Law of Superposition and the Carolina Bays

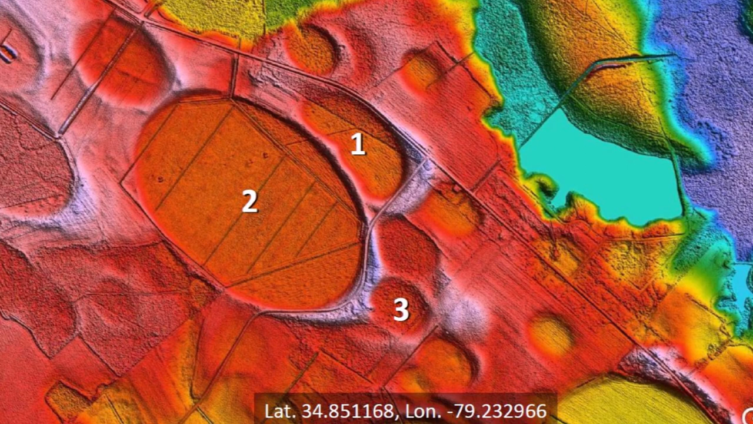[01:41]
Basin number 2 may have overlaid completely other basins, but we have no way of knowing this because the impact that created basin 2 would have obliterated any previous basins at that location. Basin number 3 was emplaced after basin number 2.
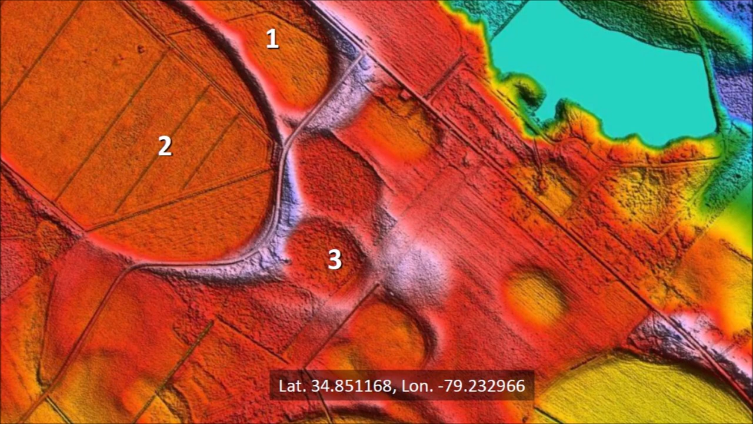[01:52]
We can determine this because the impact that made basin number 3 overlaid a portion of the rim of basin number 2. The second way of determining the sequence of emplacement of the Carolina Bays is by calculating their angle of impact from their width to length ratio and applying ballistic equations to determine their time of emplacement. This second method relies on the accuracy of the impact model of formation of the
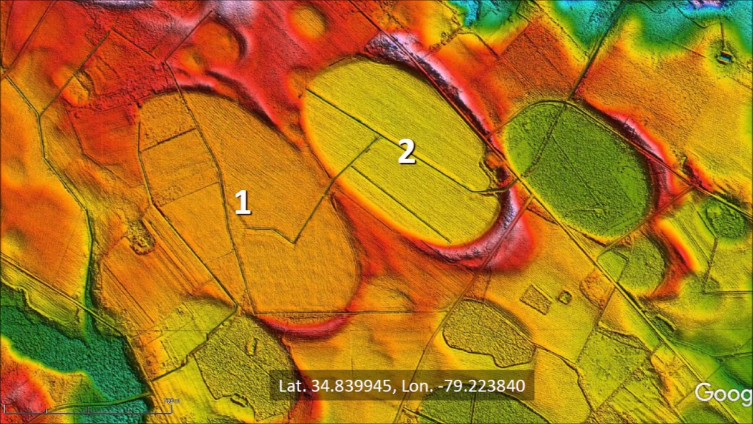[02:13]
bays rather than on the geological law of superposition. In this example, the basins do not overlap, but from the width to length ratios of the ellipses, we are able to determine that basin number 1 corresponds to an impact angle of 33.1 degrees, and basin number 2 corresponds to an impact angle of 35.2 degrees. Assuming that the glacier ice boulders that made these basins traveled a distance of 1,120 kilometers, the projectile that made basin 1 had a flight time of 386 seconds,
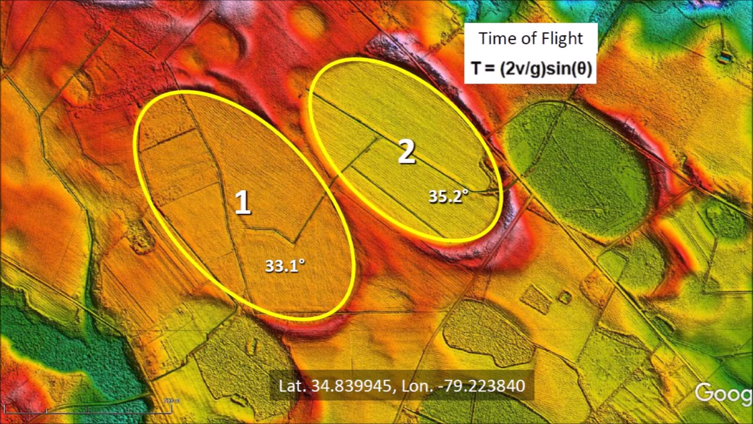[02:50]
whereas the projectile that made basin 2 had a flight time of 401 seconds. From this, we conclude that basin 1 was made 15 seconds before basin 2. Calculations like this are useful to supplement the evidence provided by overlapping features.
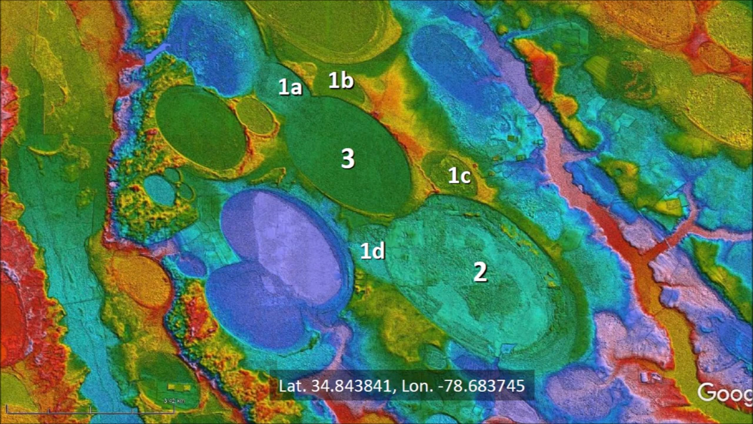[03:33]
Basin number 2 was created next because it overlays two of the small basins, and basin number 3 was created last because it overlaps two of the small basins and basin number 2. Dating studies of the Carolina Bays have produced a wide range of dates.
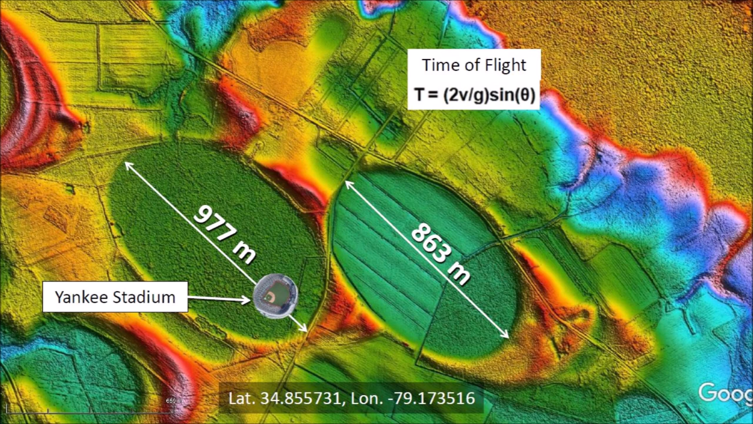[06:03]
there was a catastrophic hailstorm of enormous glacier ice boulders that killed megafauna from the Rocky Mountains to the east coast of the United States. These two large Carolina bays, measuring almost 1 kilometer, were made by impacts of ice boulders about the size of Yankee Stadium. The two large bays were formed by the last of a series of impacts in the same area. From the overlaps, we can determine that the formation of Basin 5 was preceded by the emplacement of Basins 1 and 2. Basin 3 was emplaced before Basin 4, and Basin 5 was emplaced last. We can see that Basin 5 was emplaced last because it overlaid the rim of Basin 4. However, the bombardment continued,
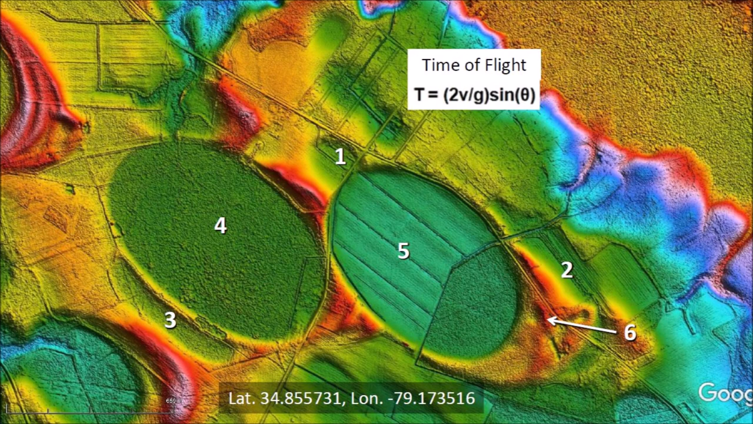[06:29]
and a small ice projectile with a very high trajectory and long flight time impacted the rim of Basin 5 to create the small Basin number 6. Whenever we see small Carolina bays inside the larger bay, we know that the smaller bays were created after the large one. The reason for this is that the formation of a large bay on top of a small bay completely destroys the small bays.
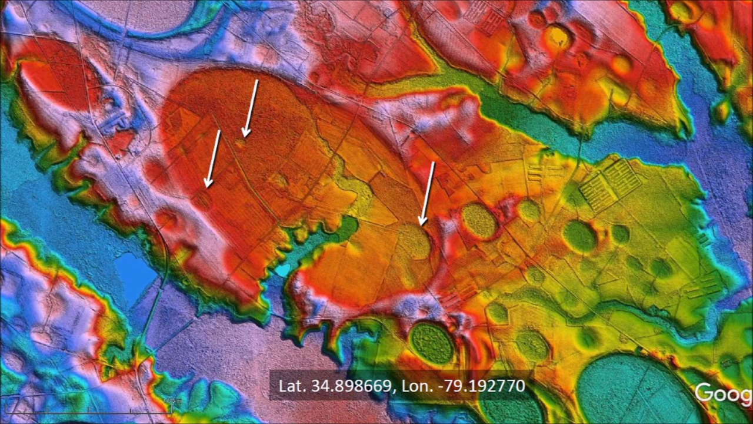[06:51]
In this example, we see several small bays inside the large one. This indicates that some small chunks of ice fell after the big one. A small impact occurring within a larger one is sometimes seen in the experimental model.